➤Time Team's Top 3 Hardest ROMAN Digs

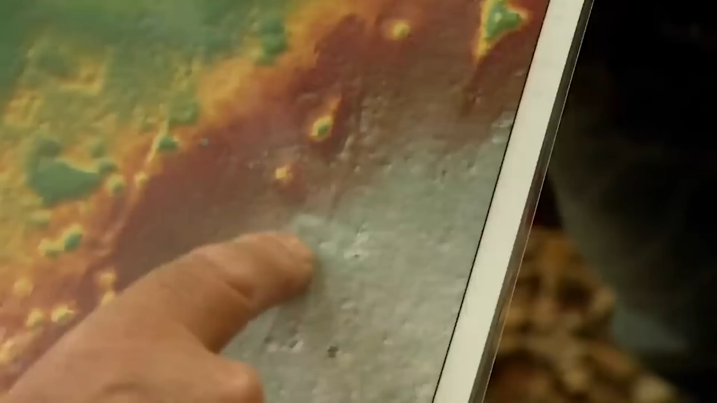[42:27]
I mean, it's probably too big for a building, Ben, isn't it?
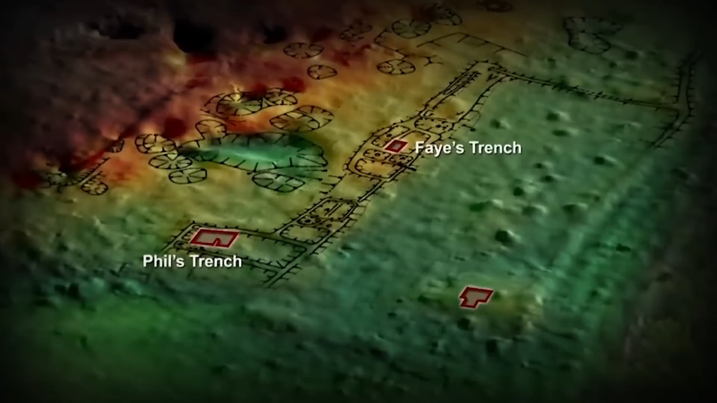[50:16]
But at least Phil's trench and Fay's trench put in here have given us lots of useful detail about the actual buildings in this range.